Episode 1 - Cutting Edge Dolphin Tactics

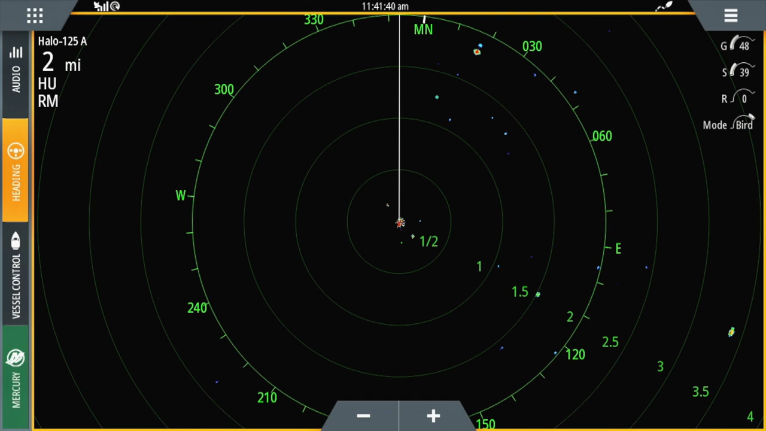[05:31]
And you pull up your radar and you'll pick up blotches of birds and you'll see if they're moving. They'll see if they're moving north, south, which direction they're doing.